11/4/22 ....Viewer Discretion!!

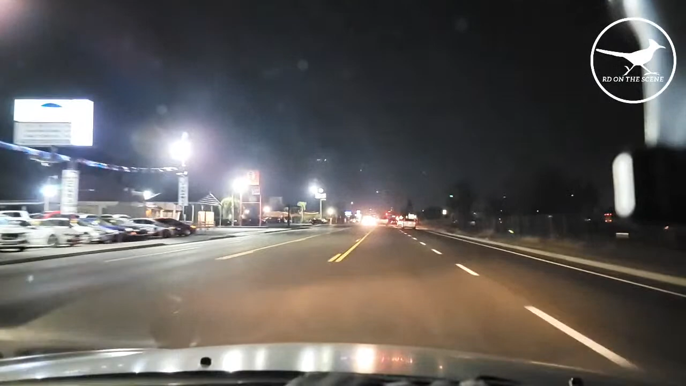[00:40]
They said there was a lady in the middle in the street with scrubs down.
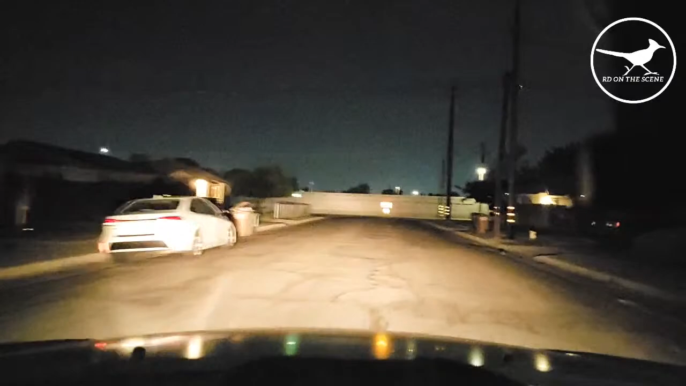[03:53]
Said a lady was down, guys. Don't know if she was in that vehicle or whatever. I don't know why that car pulled over. Maybe that person did see somebody.
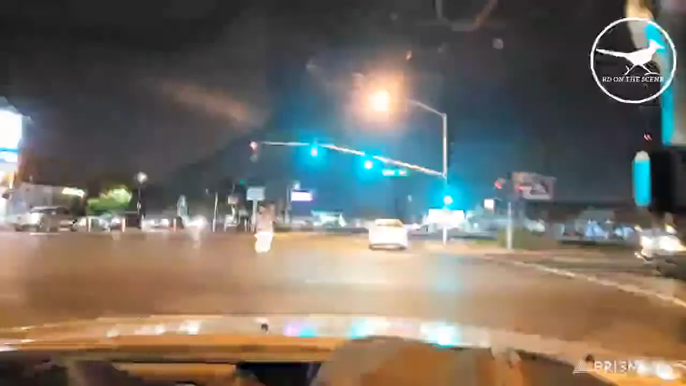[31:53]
Making it up. What the hell is he doing? Get out of the road! You're gonna get hit, man. They don't understand. Find out when they're in the hospital what happened. They're asking still. What happened to me? Yeah. Where's my arm at? Where am I?